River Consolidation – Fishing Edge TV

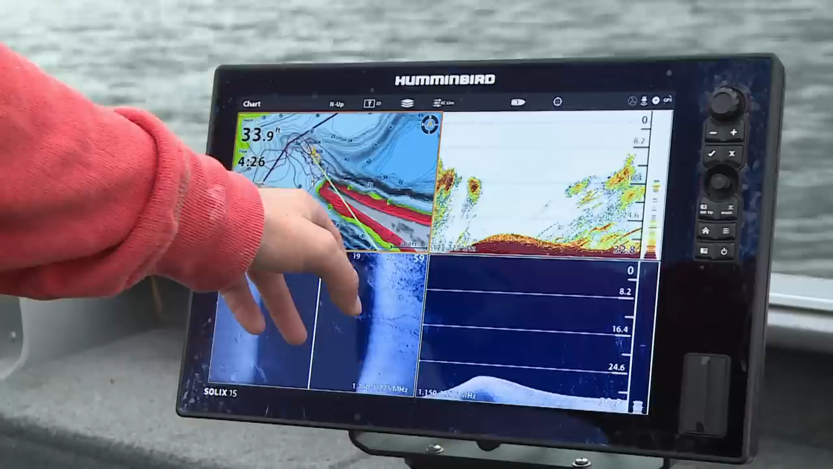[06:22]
On screen: depth 33.9 ft
is a classic spot we've got a downstream hole and an upstream hole and the active fish generally sit on the upstream side now I just want to show you with the fish finder here sonar how many fish are actually in this spot you can see we're rolling through right now
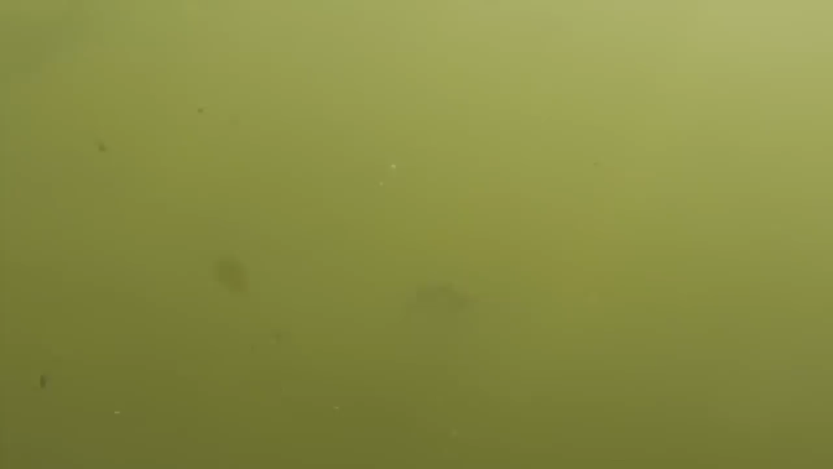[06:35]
this is all shad just an immense school of shad and you can see underneath on the down imaging some larger fish as well but this is just a remarkable concentration of fish
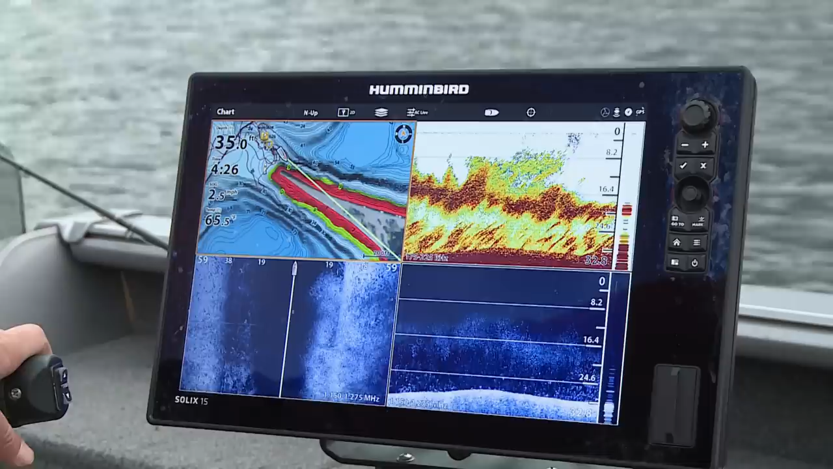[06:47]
that have shown up on this spot now once they start showing up generally
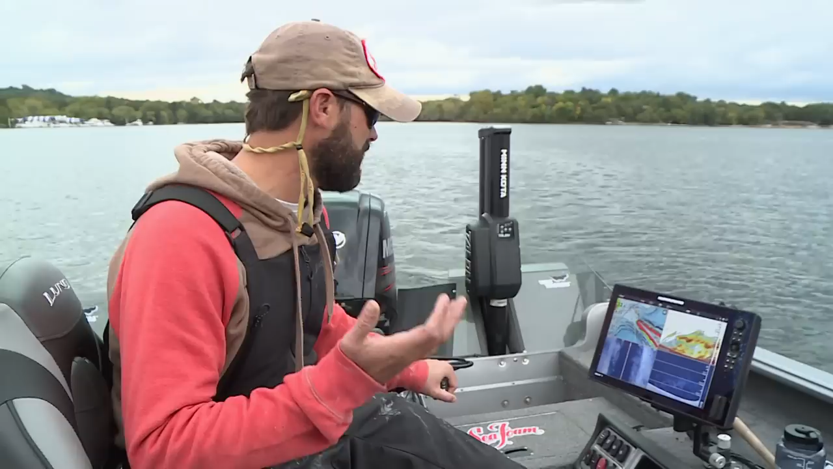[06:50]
when you see the water temperatures start to come off a summer peak and start falling these fish will show up and a lot of times once you hit the mid 50s those fish are stay are there to stay for the rest of rest of the year but this is this
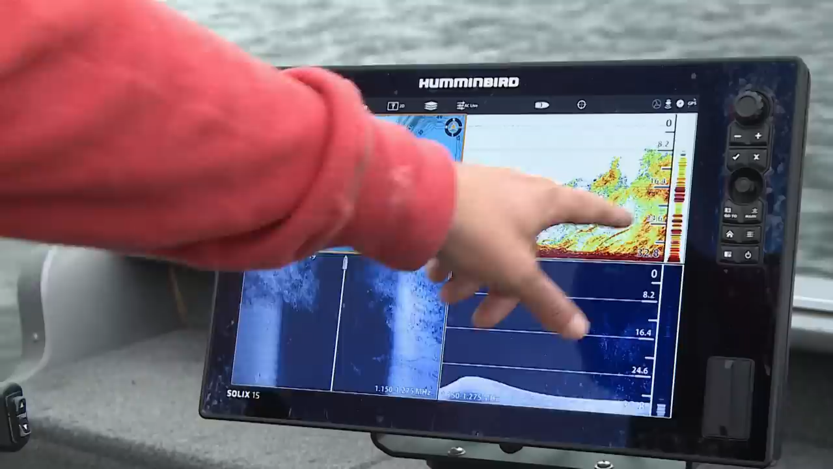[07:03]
is an interference this isn't plankton this is all food can you believe that it's hard for the sonar to even read whether it's this mega imaging or
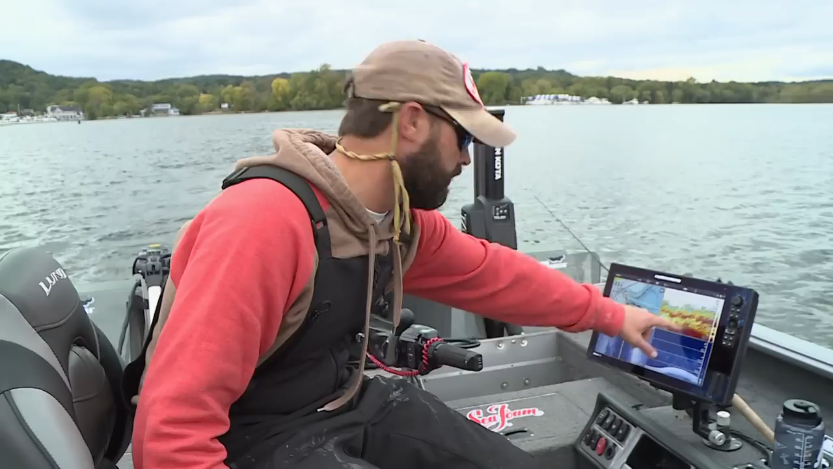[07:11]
through the traditional 2d to even read what's underneath it because the density of fish is so massive and that's why we're catching so many different species of fish but look at a classic spot big point deep hole deep hole fish are certainly winning around here and that currents is pushing right up against the face of this and the bait are all in here and
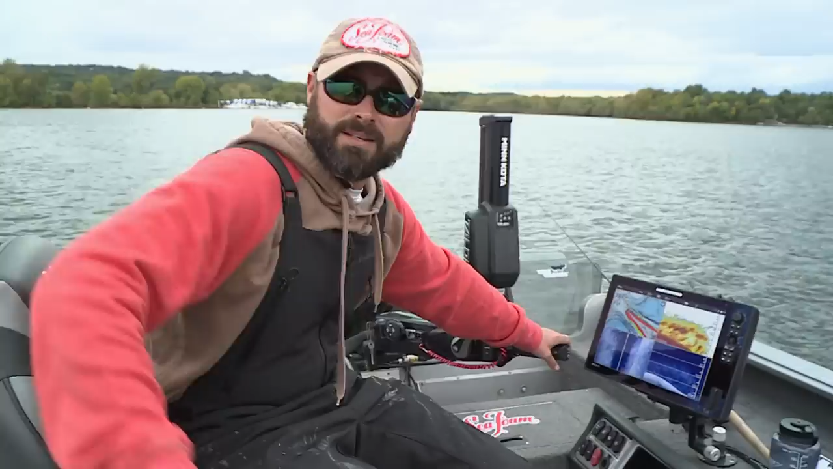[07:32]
typically like I said the active fish will be on the upstream side we got a fish of both because sometimes there's fish on the other side of something like this